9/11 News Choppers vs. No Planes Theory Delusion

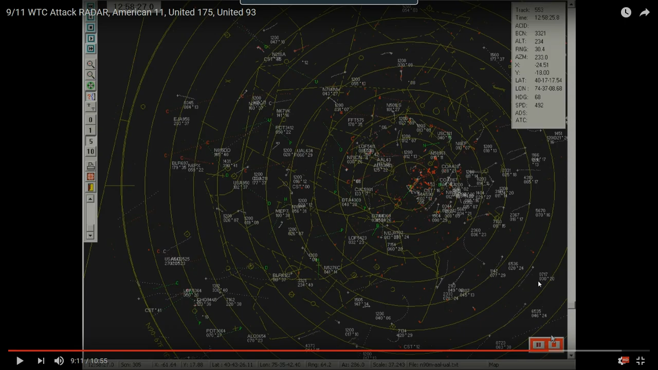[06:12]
Flight 175 is 3321 here. This is Chopper 5, coming from North Caldwell, New Jersey to Essex County Airport. Newscopper 7 will appear here.
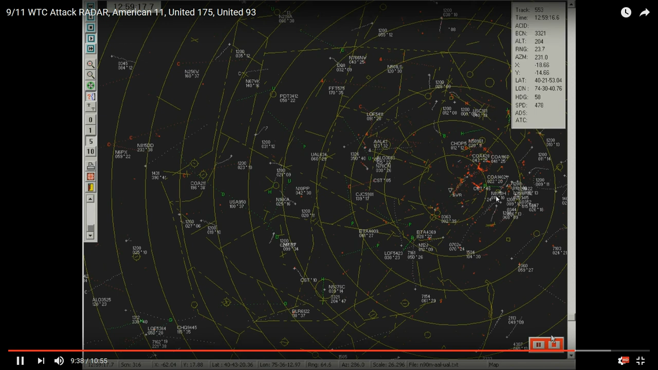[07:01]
In here appearing, Newscopper 7. You'll notice a private helicopter, N87BH, right here. Coming from the 30th Street Heliport. Looks like he was flying to the Newark Airport.
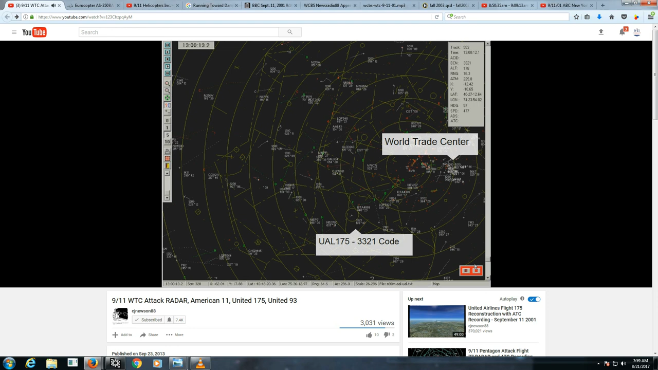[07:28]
To get a better idea of what you're looking at, I've got the New York helicopter route chart.